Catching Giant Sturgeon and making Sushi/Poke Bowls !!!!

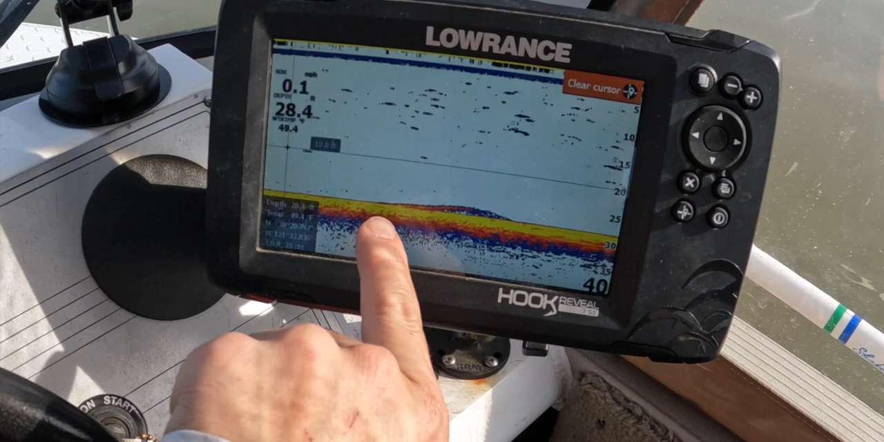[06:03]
All right guys that's what you want to see that is a sturgeon for sure